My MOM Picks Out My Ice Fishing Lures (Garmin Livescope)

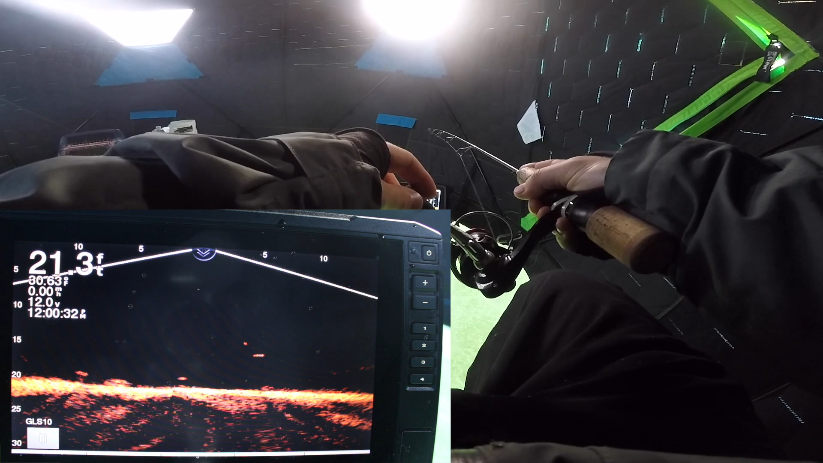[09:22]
On screen: depth 21.3 ft
Buddy there's a nice little hole. Yeah you're going to smoke.
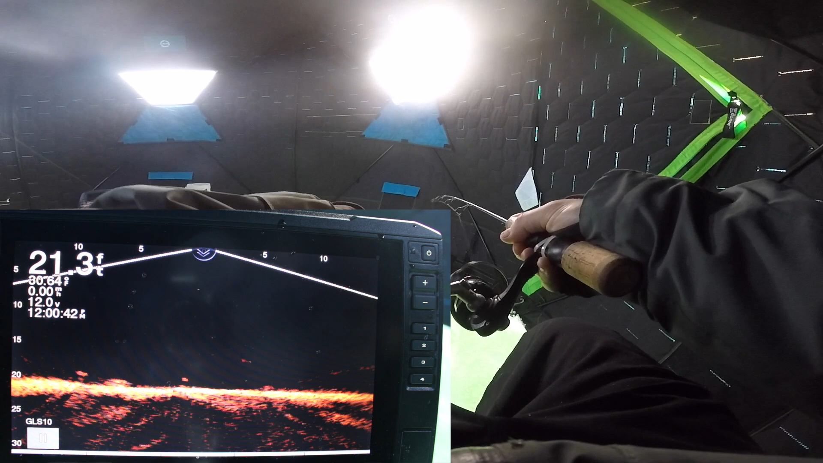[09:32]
On screen: depth 21.3 ft
Dude I can't. Dude there's a nice little tungsten sitting over here buddy. Buddy. See the tungsten. He's coming down from my hook again. Don't see the tungsten. Yes. No way.
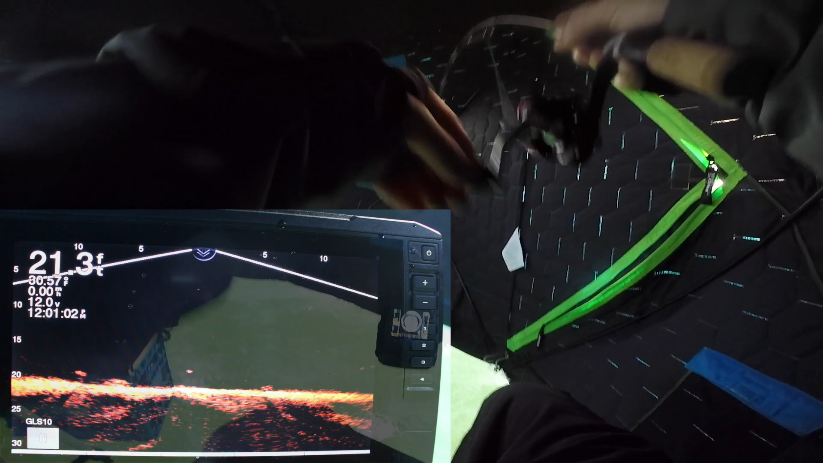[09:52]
On screen: depth 21.3 ft
Good. Oh you got it? I got him. That's tiny.